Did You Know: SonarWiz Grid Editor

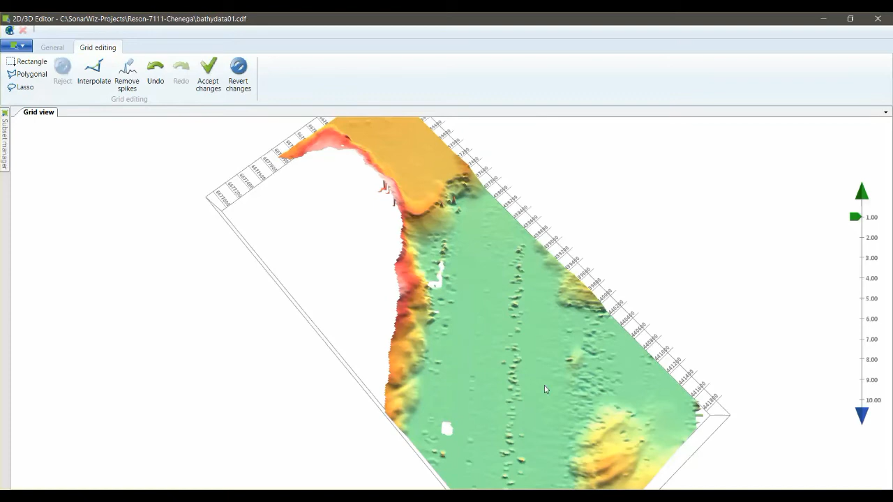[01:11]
and we can find a spike on this grid and select it like this and reject it. And that drops it from the grid. That's good. But we didn't get it all, so let's get the rest of it here, reject. There we go. So we got the whole thing. Now you could go through the whole dataset like this and manually edit all the spikes out that you want to.
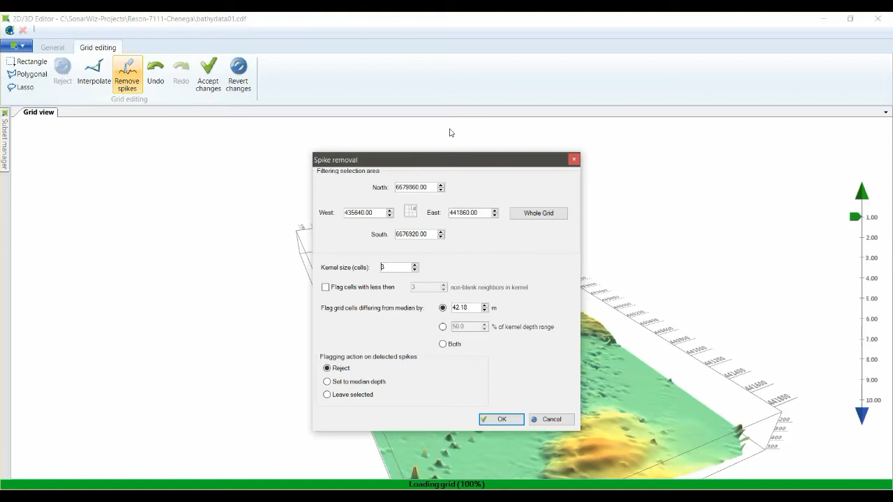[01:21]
But an easier way is to use our spike detection algorithm, which passes a kernel over the dataset, and then locates all of the spikes for you and either replaces them,
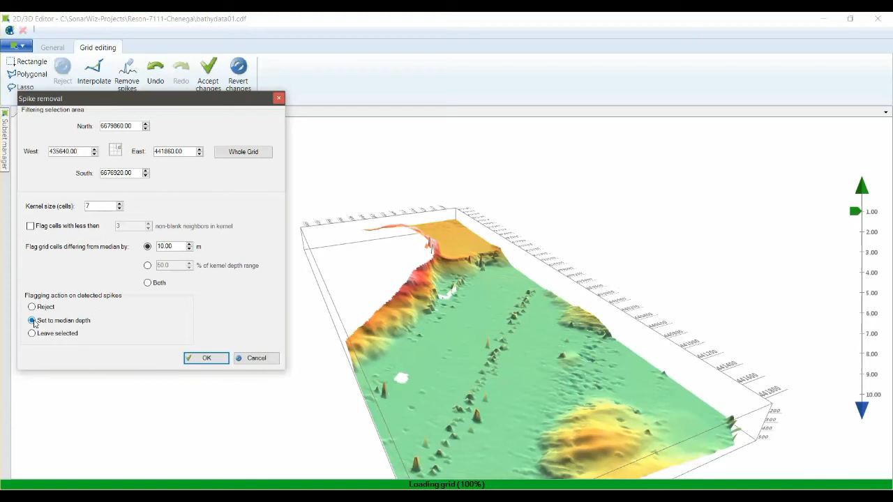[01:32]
like here we'll replace it with a median value of the kernel, or you can just select them all. And you can see how it does a pretty good job of cleaning them all up in one swoop. But we still have to fill these holes. So we also have an interpolate function, which we can click over here. Click interpolate, and similar to the other tool, we set a radius that we want to allow the interpolation to occur, and whether or not there has to be values on either side of the interpolation zone.
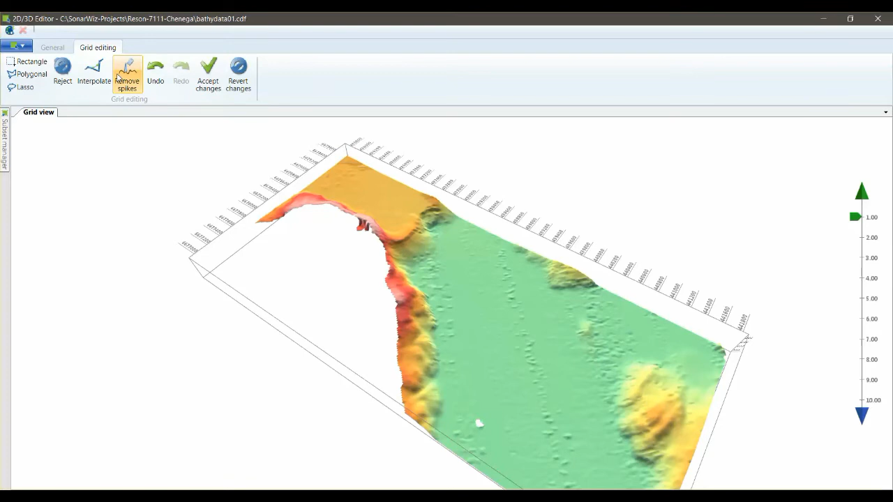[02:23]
Click OK. And it looks like it filled one side, but not all of it. So let's do it one more time. Almost. I should have set this to a higher interpolation area. There it is. So now our DEM looks pretty nice. So we'll click here to accept it.
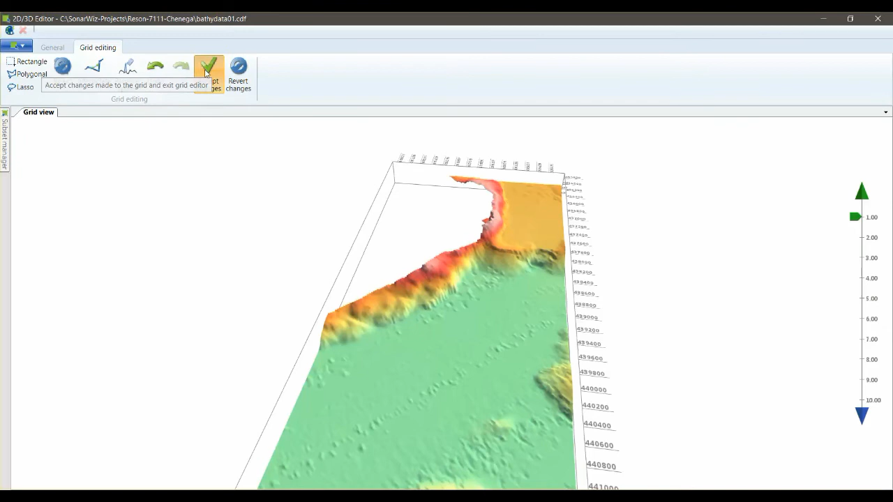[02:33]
Now we can update the grid in the MainStone Arways program by clicking here, or you can save it out as a separate grid altogether. And now let's take a look at what we did.
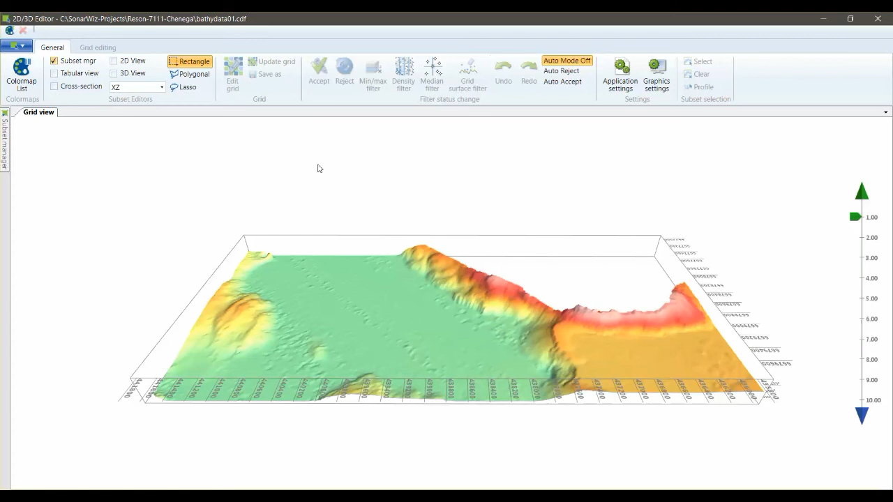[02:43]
So we'll switch back to the MainStone Arways program and look at the grid. OK, so here we're back in SonarWiz again. And there's our grid.
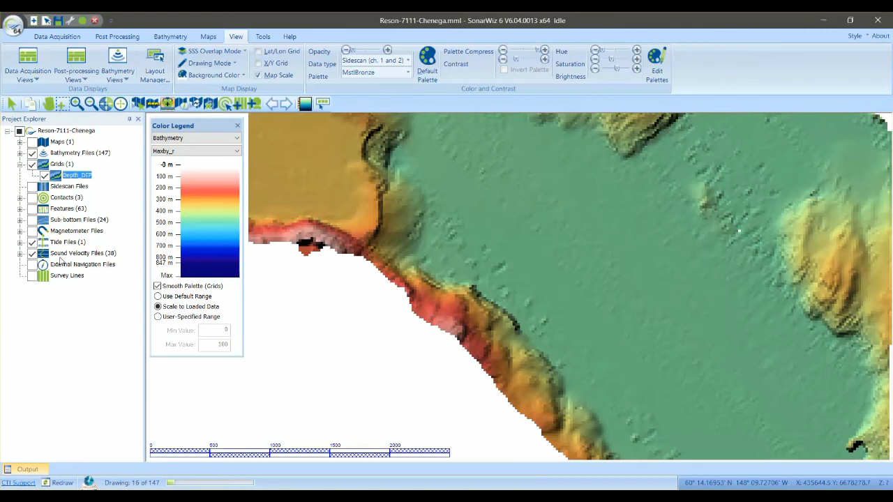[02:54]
We'll hit refresh, and it redraws with most of our repairs made. So now you know how to use the grid editor in SonarWiz.